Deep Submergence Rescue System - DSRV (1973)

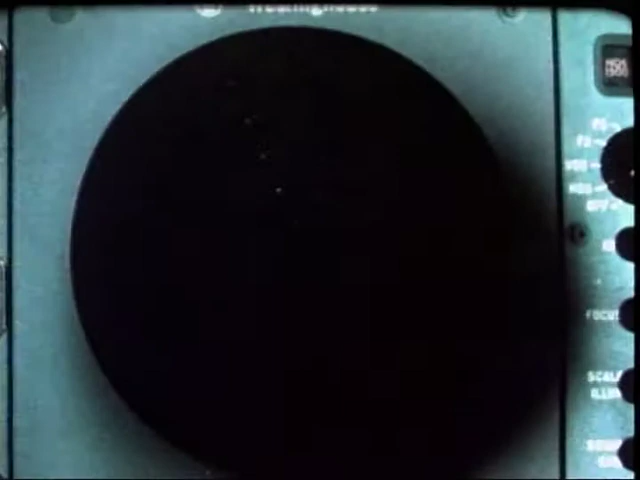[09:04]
Sonars are used to locate the DSRV by watching for returns from the submarine's sail or hull.